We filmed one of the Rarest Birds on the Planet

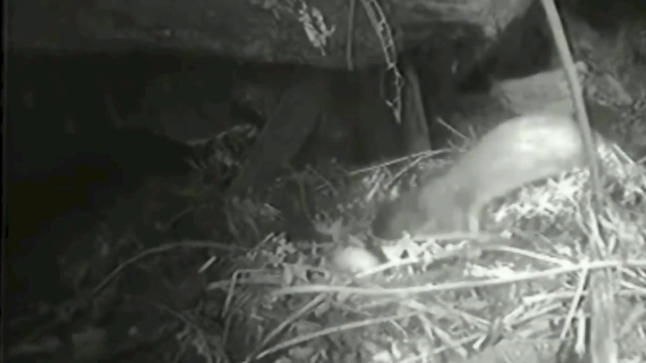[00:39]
but once we introduced possums and rats and stoats and cats and dogs